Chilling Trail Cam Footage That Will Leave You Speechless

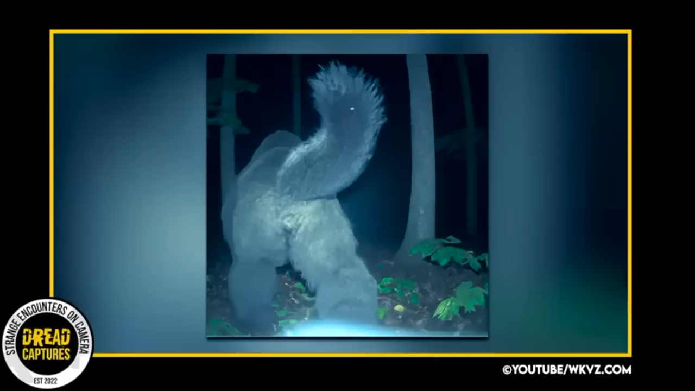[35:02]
This next photo, down a dark, winding rabbit hole, I found this picture of a supposed ape-like Bigfoot. As we can all tell, this is the backside of the creature. And before I dive too deep into this one, it doesn't seem real to me. It's almost like a stuffed animal placed in front of the camera. I just don't know.
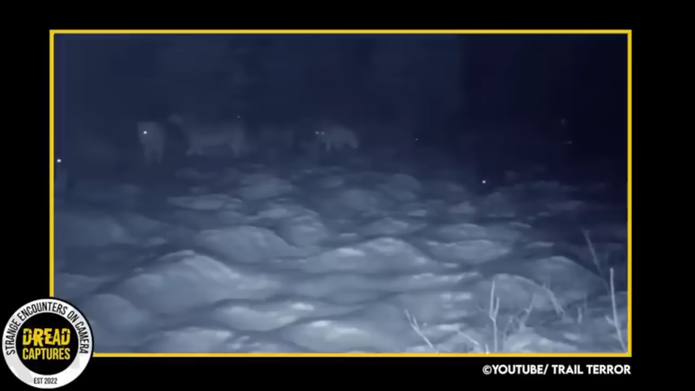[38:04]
The sound of snow crunching catches your attention. You cautiously emerge from your tent and are greeted by almost 24 glinting eyes staring back at you. This is what a man's trail camera captured in the Canadian wilderness. With the wolves focused on the ground, it's evident that they are tracking a scent.
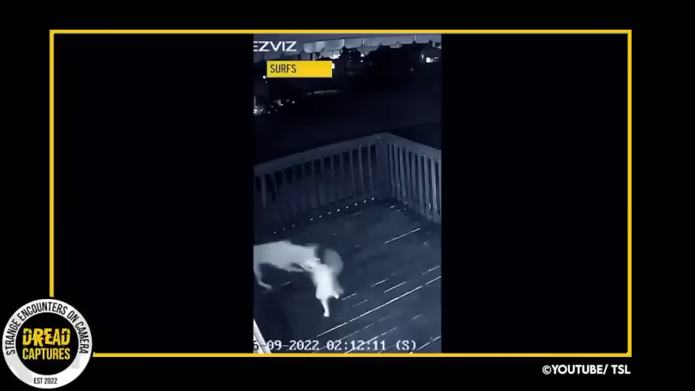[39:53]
This clip shows quite the mismatch here, as a coyote has wandered onto a residential porch where he meets the family cat.
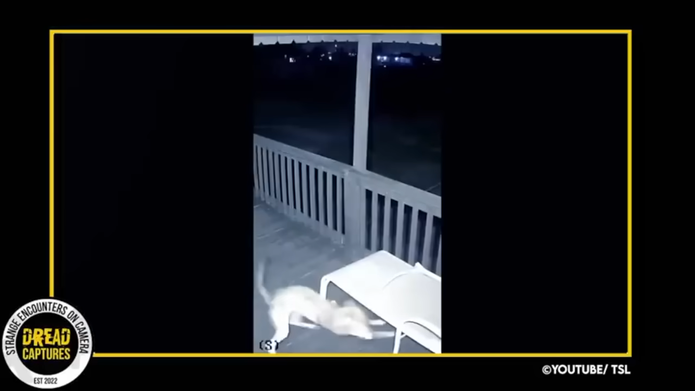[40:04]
Despite being only half the size of the coyote, this spirited cat is not backing down. It's ironic the saying scaredy cat, because a lot of the cats we see here aren't scared of these much larger predators.
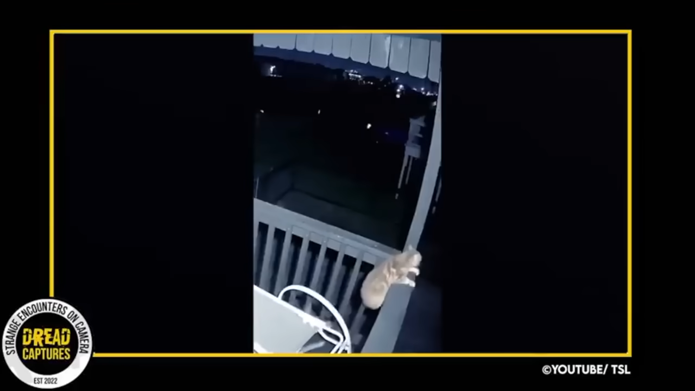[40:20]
When the cat realized his luck might be running out, he scampered up the post near the roof and waited there till his owners came and got him.
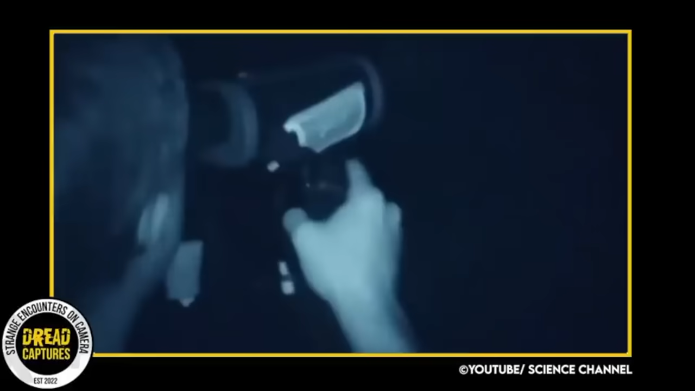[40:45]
takes out his night vision camera and points it out into the darkness.
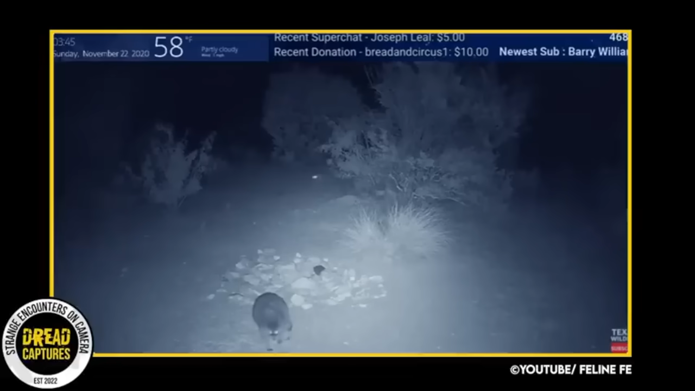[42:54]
In regards to raccoons, they are not a primary prey species for the coyote. However, raccoons are generally more active at night when coyotes hunt, and it makes them a little more vulnerable to coyote attacks. And while this video looked like the raccoons were done for, the owner was happy to post that all the raccoons survived.
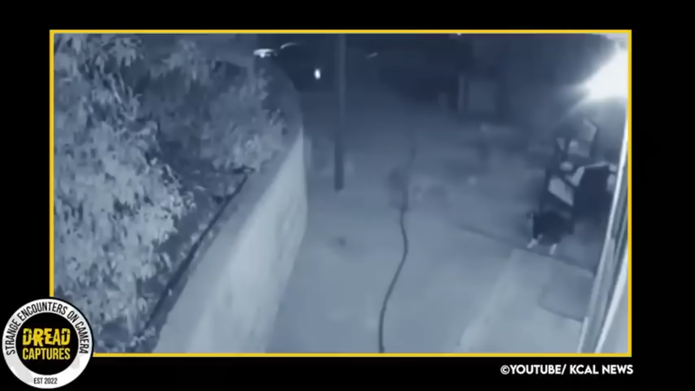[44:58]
You see him standing his ground as the coyotes attempt to move in. The coyotes are very interested in snatching this cat and making a meal out of him, but Max isn't having it. He's actually a pretty big cat. No match for three coyotes, but don't tell him that.
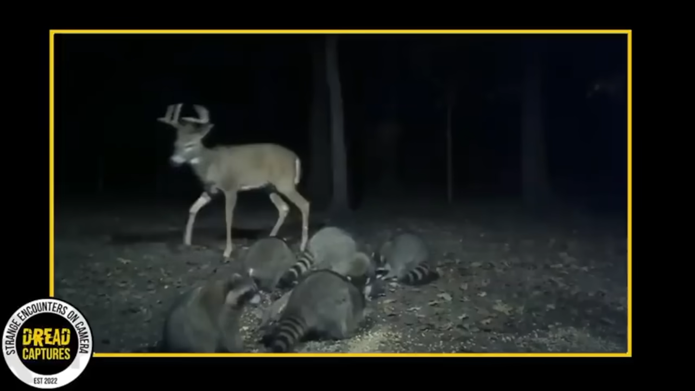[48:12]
But as this 8-point buck stumbled upon a group of chubby raccoons stealing his corn, he was pretty annoyed. And he was determined not to let any of them get away with it. As he loudly grunts, he pushes them out of the way and claims the pile of corn for himself. The farmer suspects the deer was just amped up, because like I mentioned, these guys usually interact quite well. I guess it turns out bucks don't like to share when they're looking to bulk up for the upcoming rut.
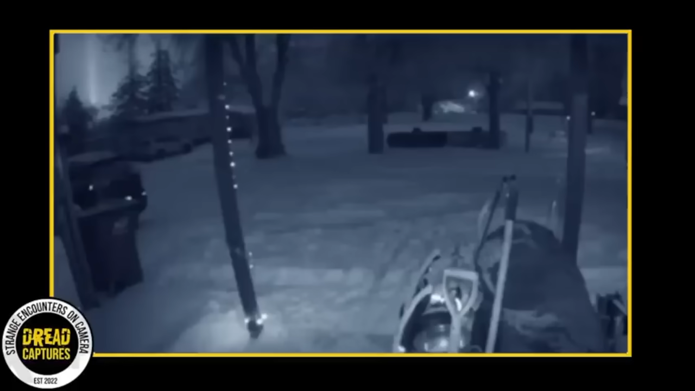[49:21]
It was a peaceful evening with stars shining brightly in the sky, until the homeowners noticed a bizarre light beaming from the left side of their front porch camera, which went on for hours. It's unclear what this haunting light could be, but it certainly doesn't seem natural. Is it just a malfunctioning light somewhere, maybe from a stadium? Or could it be a sign of an alien visitor? When the footage was shared on Reddit, most online commentators leaned towards the latter.